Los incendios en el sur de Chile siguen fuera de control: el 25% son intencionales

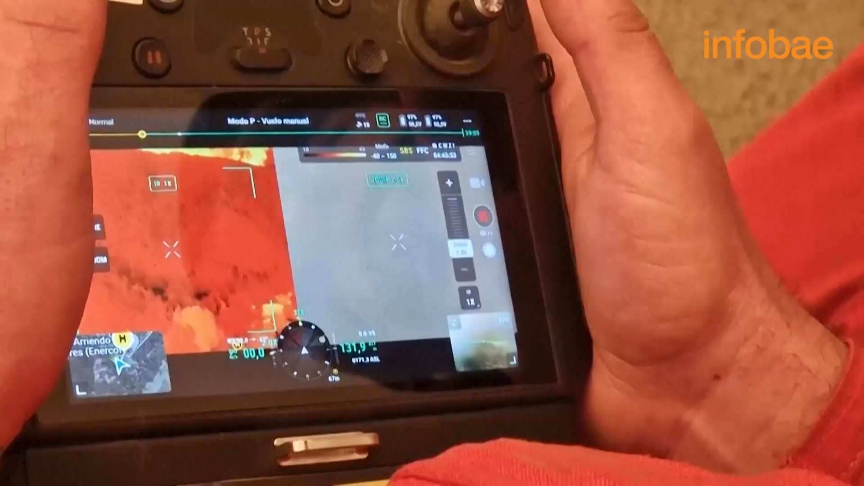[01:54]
Vale, aquí lo tenemos. ¿Cuánto está, Martín?
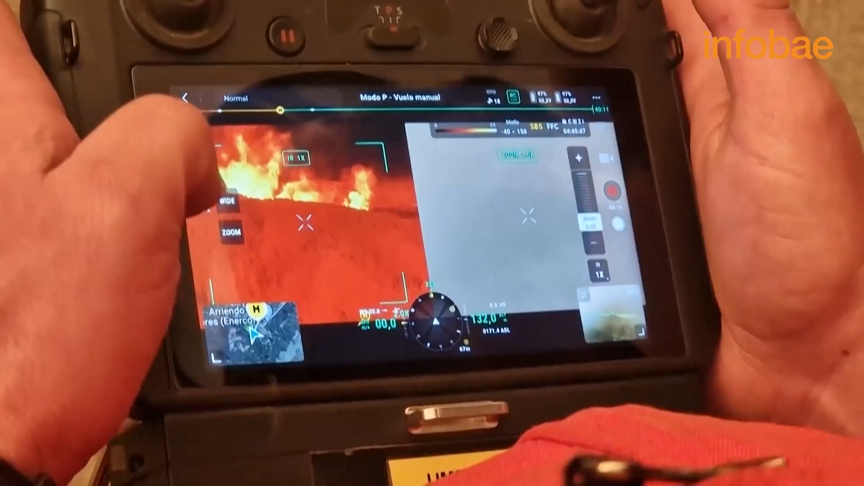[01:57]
Y estás a el dron está a 67 metros.